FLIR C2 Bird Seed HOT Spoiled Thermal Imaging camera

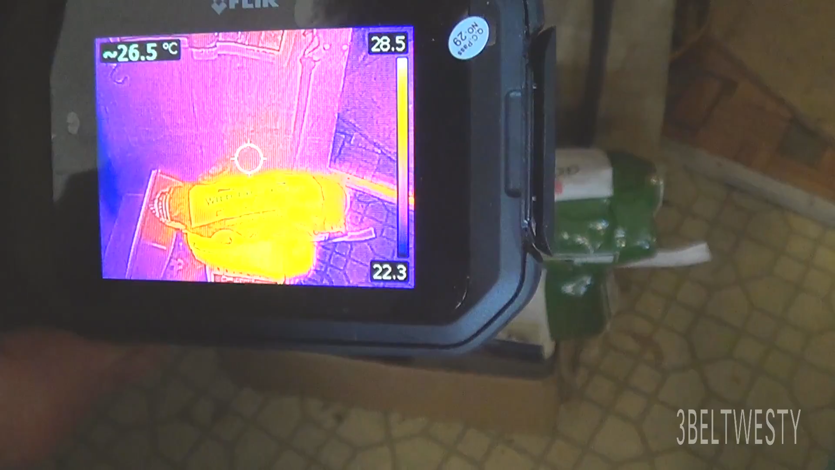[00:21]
On screen: spot 26.5°C
25 and it's about 28 and a half.
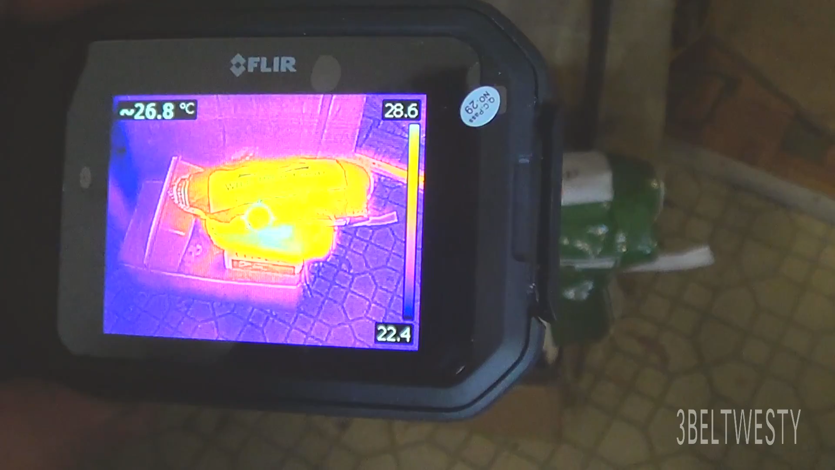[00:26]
On screen: spot 26.8°C
So I think what's happened is probably fermenting in there or something.
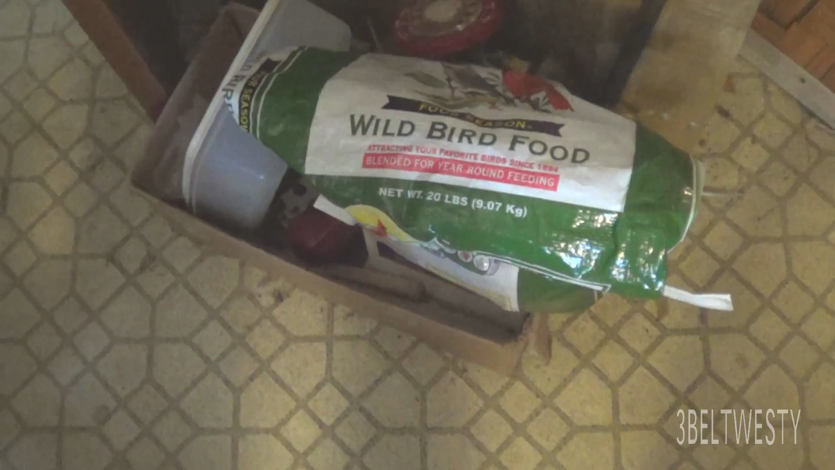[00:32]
It's kind of strange because I usually buy this stuff in the wintertime and throw it in the garage,
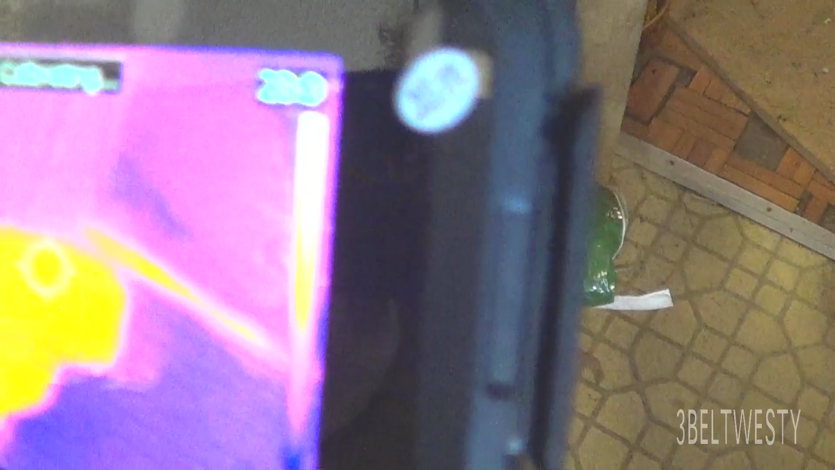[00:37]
but just going around here with the thermal imaging camera,
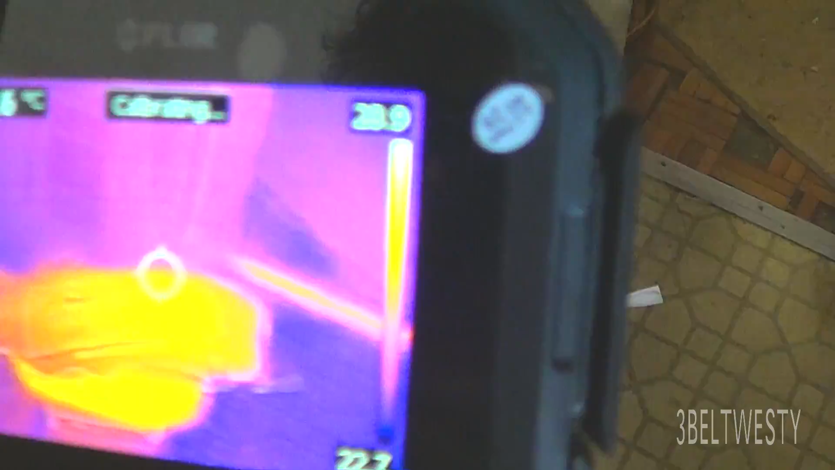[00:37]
it was interesting to see how it kind of just jumps out.
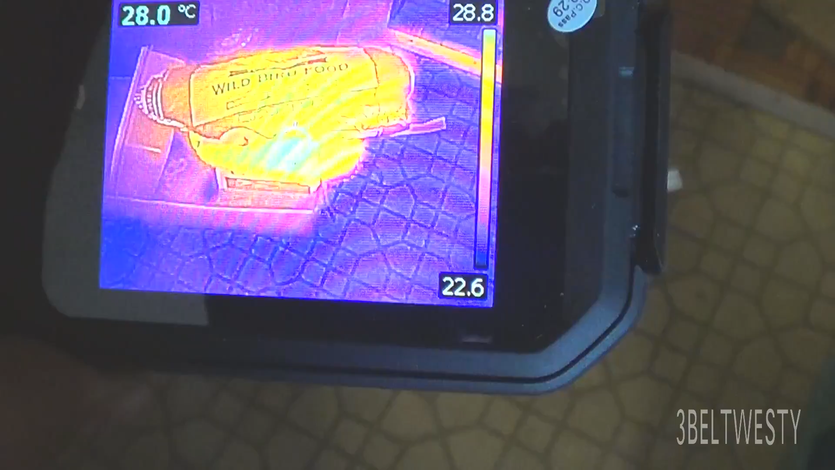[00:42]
On screen: spot 28.0°C
So I'm going to go ahead and put this out in the bird feeder.
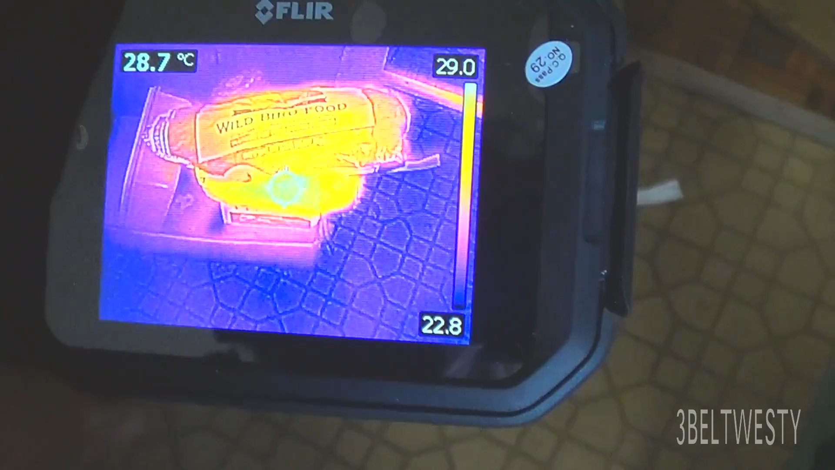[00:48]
On screen: spot 28.7°C, scale top 29.0°C, scale bottom 22.8°C
So I guess I don't know if it's sprouting in there, the bird seed. Here it is in May.